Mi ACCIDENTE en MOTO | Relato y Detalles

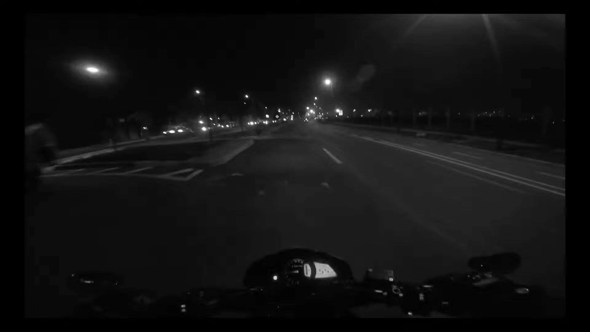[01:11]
pero yo sí logro ver a un perro que la moto le acaba de llamar la atención. Es también en este momento cuando yo pienso, bueno, otro perro más que se va a poner a ladrarme y va a proceder a correr junto a mi moto. Pues no, no fue eso lo que hizo.